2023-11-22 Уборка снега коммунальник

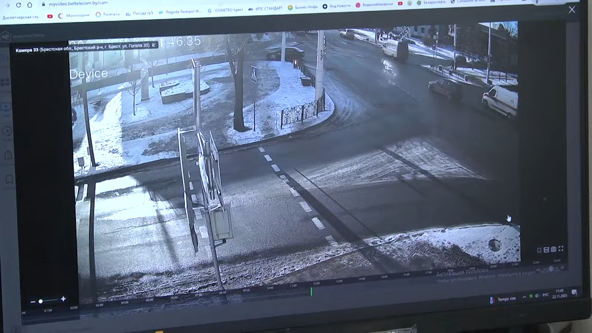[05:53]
которые помогают быстро понять, в какой части города, на какой улице требуется нужное количество техники. Вот, видите, пешеходный переход посыпан. Время 6.47 утра. Видите, посыпано песком.